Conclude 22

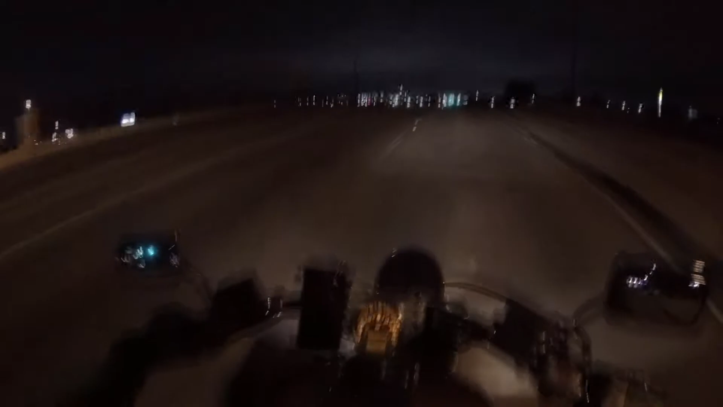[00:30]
No, it is too freaking warm to do with the this humidity and crap. I deal with the man. Oh man. Woo!
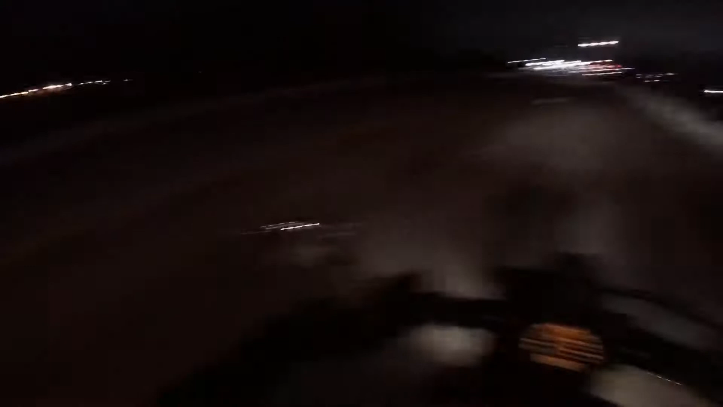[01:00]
I like hitting those things sometimes.
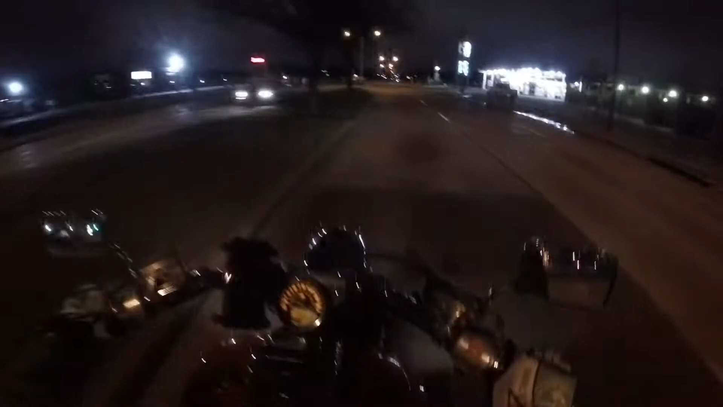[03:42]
But anyways, guys, so he was pulled over, right? And I didn't know it was him. But then I was at work and I saw him in a parking lot, so I just straight up pulled up next to him. And if it wasn't him, because I didn't know it was him, I was about to pull up and be like, were you like getting pulled over yesterday, man?
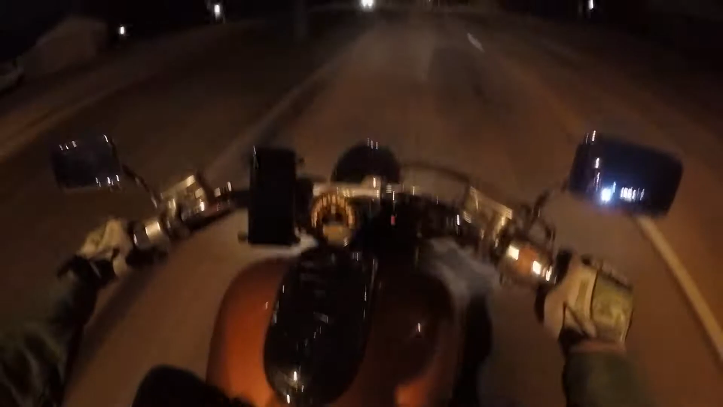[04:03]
I saw that. And I was just, that's a road hazard. There's a freaking garbage can right in the road. Anyways, yeah.
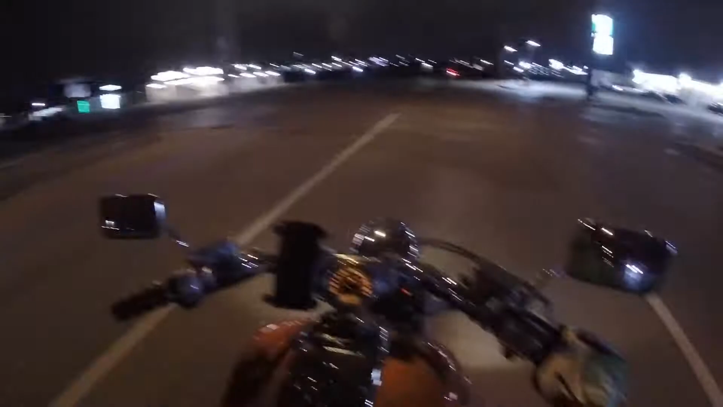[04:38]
So I saw him, and I pushed him, and I was like, man, it's you! It's you! Oh man, I love that dude. But you know, when my channel blows up, he's probably gonna see it. Look how gorgeous that is! Man, look at that! Look at that! That, like, there's like a little bit of light, man! Dang, I wanna pull over and take a picture of it, but I can't. So GoPro, do your best, man. Dang, kid! Shit, I mean, I would race, but, like, I mean, you got me messed up.
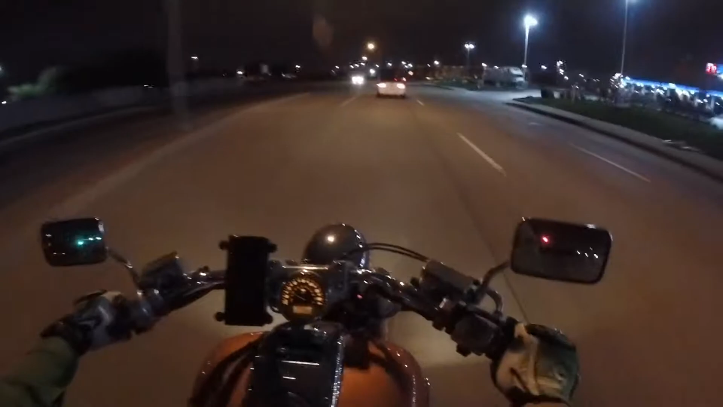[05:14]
I don't fuck with that no more. I mean, not on the daily, anyway. Especially at 12 a.m. and, oh, sand and mud and all that crap, man. I can't go fast like you guys. Okay, maybe I can a little bit now. I gotta pay attention to the bumps in the road, man. Oh, well, guys, I'll just cut it off here since I'm almost home anyways. All right, guys. What a dick!